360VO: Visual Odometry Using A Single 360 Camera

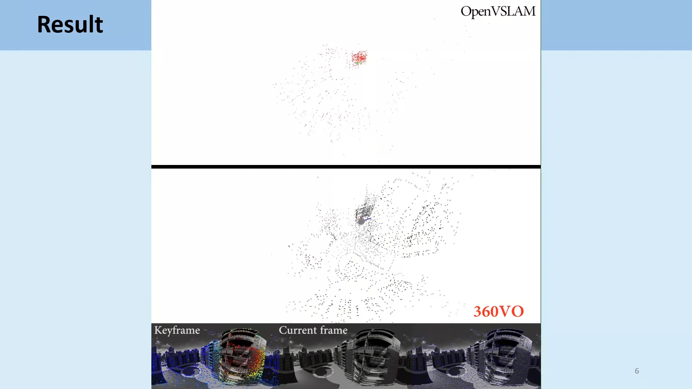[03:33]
As you can see, our system can make use of the information in the image to recover semi-death point cost.
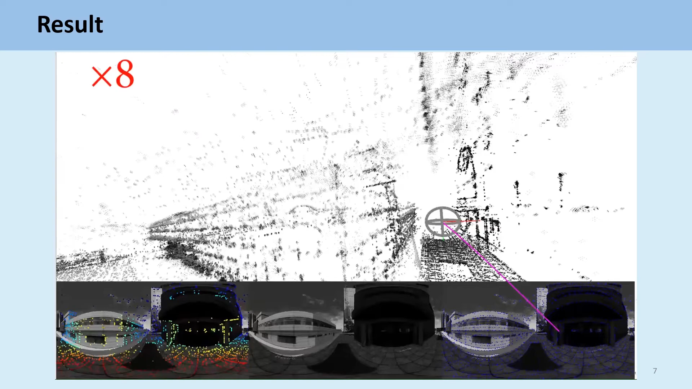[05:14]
Besides the evaluation on the synthetic dataset,
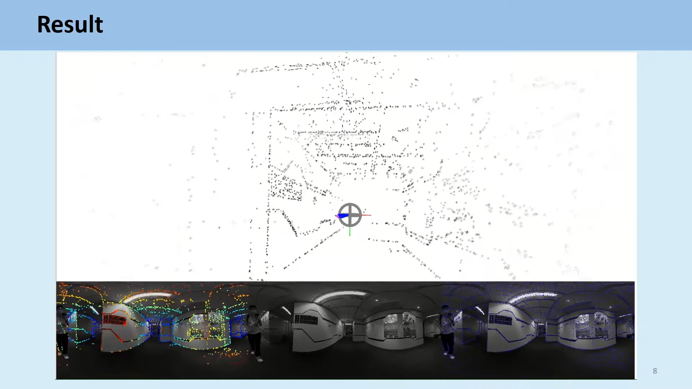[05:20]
we also use a handheld 360 camera to collect data in order to further verify the system's performance.